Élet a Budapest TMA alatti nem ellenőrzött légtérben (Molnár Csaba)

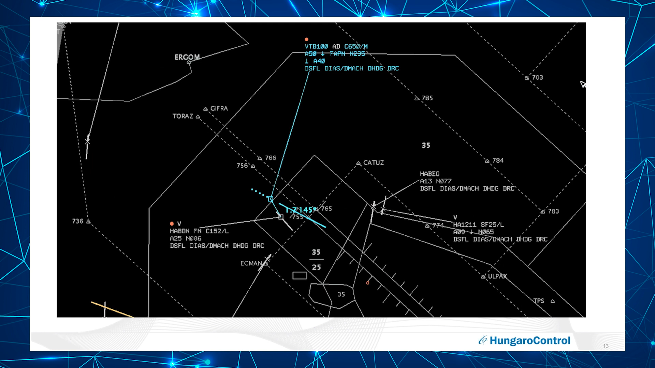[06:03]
Hogyha minden nagyon jól működik, ebben a pillanatban még nem történt légtérsértés, és nincs probléma. És hogy miért hasznos, hogy C-módban vagytok? A pilóta számára a TICASZ megjeleníti a forgalmat. És ha C-módod van, vagy S-módon, már ad is hozzá magasságot. Tehát kvázi azt mondom, hogy megnyugtató információval fog rendelkezni a pilóta, hogy ő egyelőre 6000 lábra, majd később 4000 lábra is kap utasítást, de még mindig megvan a biztonságos elkülönítés.
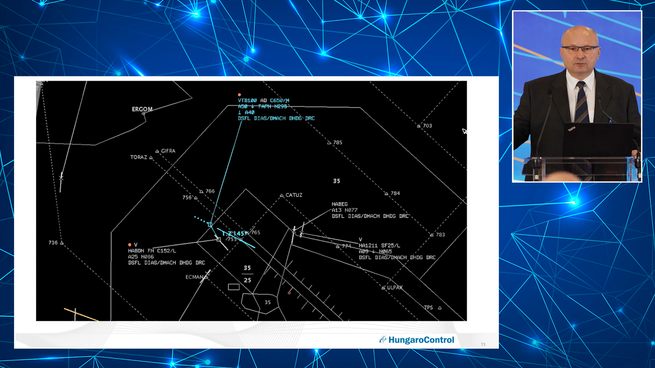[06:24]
Ugye 2005-2004000 láb, tehát még minden nagyon jó. Ez most egy pozitív eset egyébként, tehát direkt azért hoztam egy ilyet.
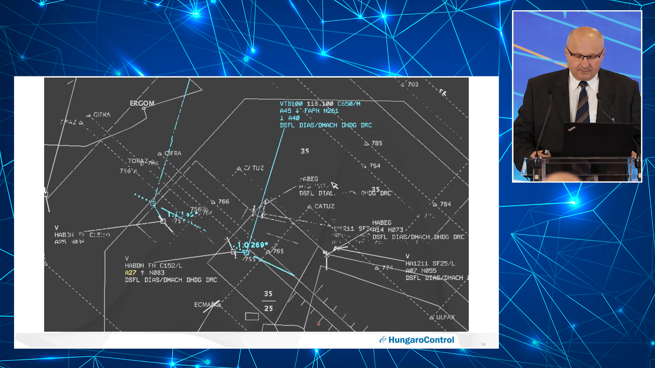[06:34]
Jön a szituáció. Elszívódott a gép, fölemelkedett 2007, illetve igazából a fóniából kiderül, hogy 2800 láb magasra. Úgy, hogy nem szólt senkinek, nem vette észre esetleg az oktató vagy a pilóta ezt a dolgot. A gép süllyedését, ami 6000-ről már tovább kapott 4000 lábra süllyedést, az Eplocsos kollega megfogta, mert hogy bejelzett neki a rendszer, hogy ez probléma lesz. Túl közel fog kerülni a két gép egymáshoz.
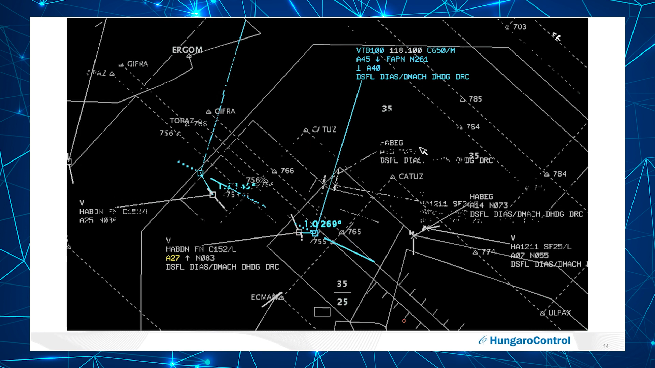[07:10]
Itt látjátok is a kijelzés, egy mérföldre lesznek legközelebb egymáshoz a két gép, és nem tudjuk, hogy a Bravo Delta November meddig fog emelkedni.
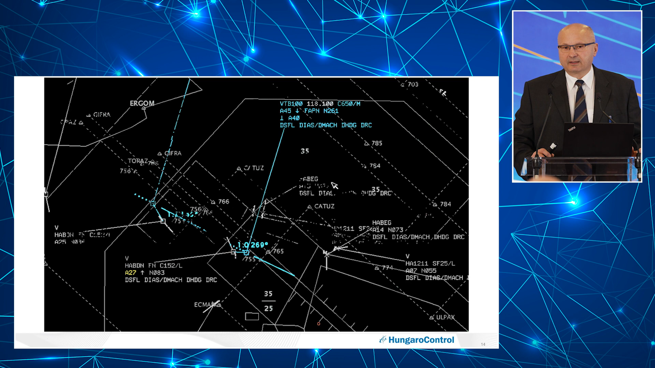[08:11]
És használni muszáj egyébként, mert szabályok is ezt írják elő. Egyébként, hála Istennek, egyre jobban kikopnak ezek a almódú transponderek, úgyhogy ez a probléma előbb-utóbb remélem, hogy meg fog is szűnni. Jó, gyakorlatilag miután le lett rádiózva a dolog,
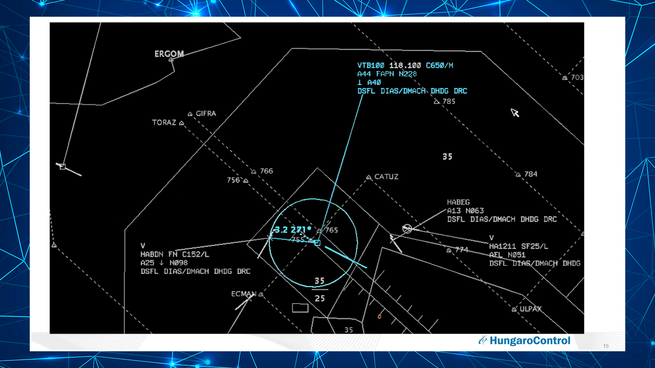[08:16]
ugye a gép 4500 lából meg lett fogva az érkezőgép. A Bravo Delta novembernek is fölhívták a figyelmét, hogy hagyja el az ellenőrzött légteret.
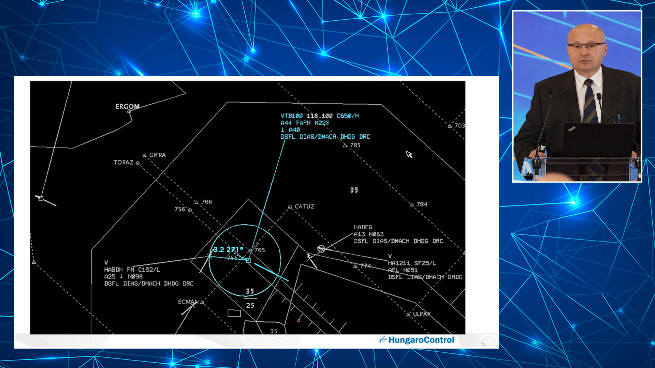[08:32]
mondta, semmi probléma tudta folytatni, ugyanúgy az ILS-e procsot a gép. Tehát megoldott.